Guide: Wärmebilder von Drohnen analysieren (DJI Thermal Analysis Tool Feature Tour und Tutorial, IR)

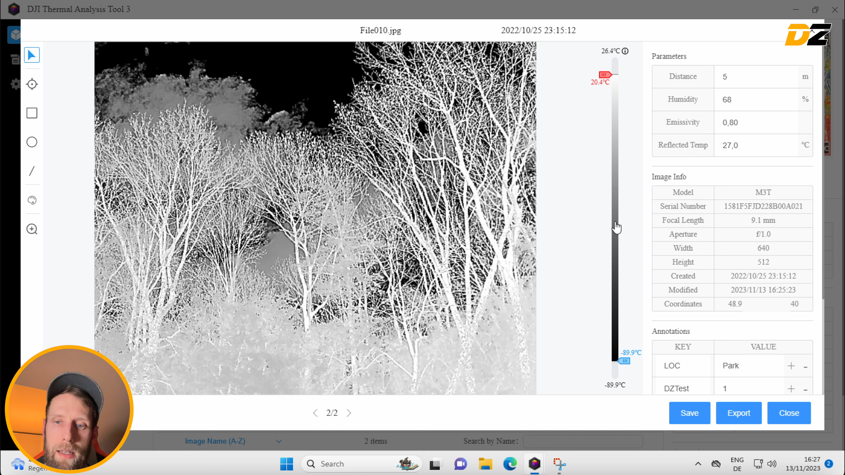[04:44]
On screen: scale top 26.4°C, scale bottom -89.9°C
eine white hot farbpalette ist vielleicht noch etwas besser also das bedeutet jetzt in dem fall alles was sehr hell ist ist besonders warm sieht man hier an der skala an der seite und alles was dunkel ist ist besonders kalt wir gehen mal auf das iron red zurück das ist ja so das klassische wärmebild falsch bild was man was man kennt wenn man von wärmebildern häufig gesprochen wird fehlt man häufig so eine farbpalette vor und auch die lässt sich einstellen man kann sich also merken wenn man mal die falsche farbpalette eingestellt haben sollte während man die aufnahme macht ist das nicht
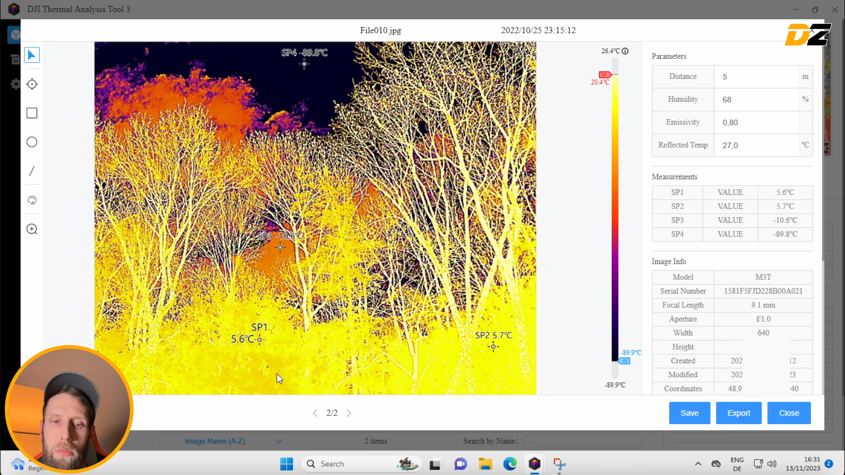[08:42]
On screen: scale top 26.4°C, scale bottom -89.9°C
ist hier ist es ja relativ homogen gelb mit dieser farbpalette kann man sich dann eben dabei helfen um das ganze ein bisschen lederlicher zu machen genau jetzt haben wir schon mal ein paar punkten messung gemacht ich werde mal diese hier und auch die hier einmal wieder entfernen und man sieht doch gleich hier an der rechten seite werden diese messung dann auch gelöscht das zweite was wir haben ist eine flächenmessung mit einem rechteck und hier ist ganz interessant wird auch ich schiebe mal gerade die messpunkte auf die rechte seite hier wird auch automatisch markiert innerhalb dieses definierten bereiches wo sich der heißeste und der kälteste punkt
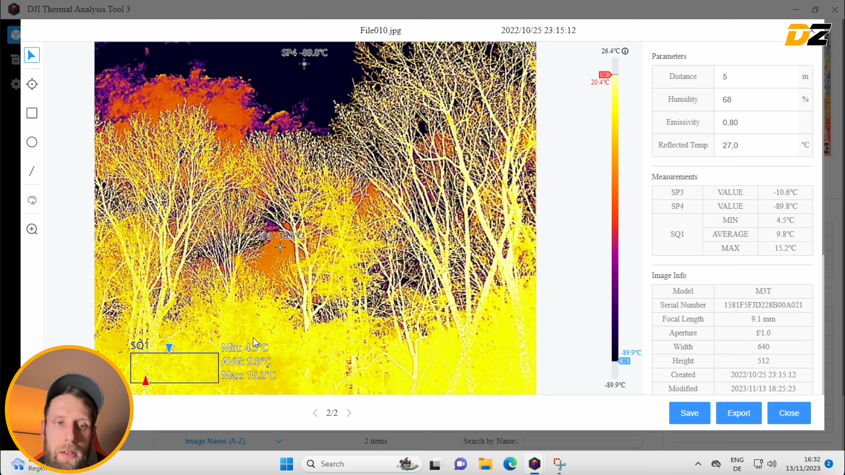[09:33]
On screen: max 15.2°C, min 4.5°C, scale top 26.4°C, scale bottom -89.9°C
lässt sich gerade schon gesehen entsprechend dann wieder wieder editieren und man kann auch mit diesem mit der select funktion auch die größe beispielsweise anpassen und da würden natürlich auch die messwerte entsprechend korrigiert bzw auf die auf die neue fläche adaptiert dann haben wir noch kreismessung auch
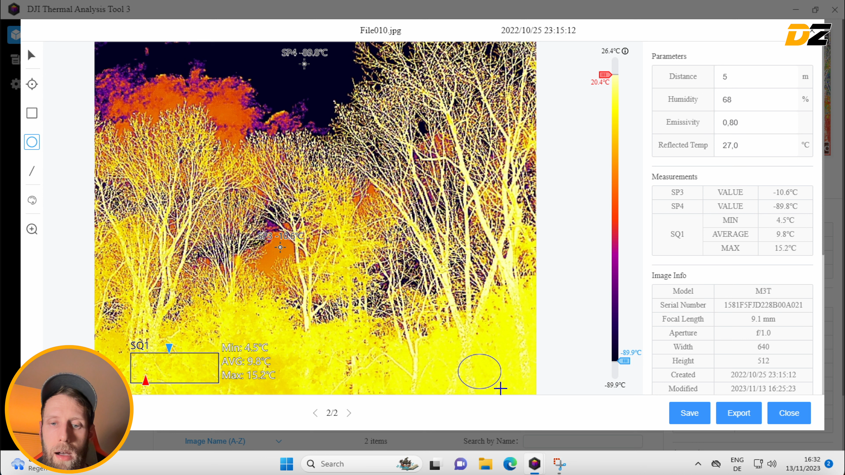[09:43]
On screen: max 15.2°C, min 4.5°C, scale top 26.4°C, scale bottom -89.9°C
hier gleiches spiel auch hier werden minimum maximum und durchschnittswerte berechnet und dann hat man auch noch eine linien messung kann man zum beispiel hier anhand an diesem stamm lang messen und diesem ast lang messen und hat dann quasi die punkte an auf der linie versus hier jeweils auf der fläche die maximale minimum punkte und auch hier gibt es entsprechende abkürzungen haben schon gesehen er steht für radius sq für square und hier haben wir im l für line und man sieht auch hier an der rechten seite
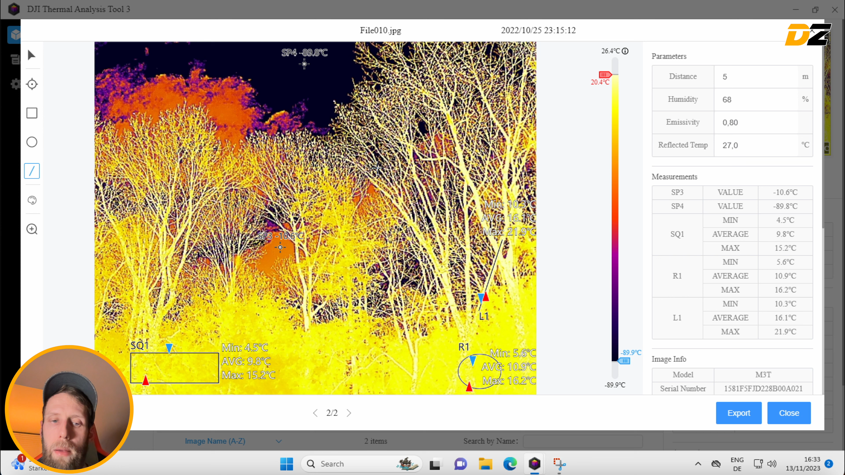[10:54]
On screen: scale top 26.4°C, scale bottom -89.9°C
das wird jetzt wirklich auch in dieses rjpeg file wieder zurückgeschrieben und ist dort als daten vorhanden bedeutet wenn man das ganze das nächste mal aufmacht dann sind all diese messpunkte und und messung an sich sind dann wieder ersichtlich als letztes kann man jetzt ergeben das ganze noch exportieren und für unseren export haben wir die möglichkeit jetzt ein eigenes logo beispielsweise einzufügen und eine beschreibung schon an dieser test einfach hin und hier könnten jetzt auch unser eigenes logo wir können das logo auch ausblenden was was passiert jetzt oder was haben wir hier für optionen man kann jetzt hier mal runter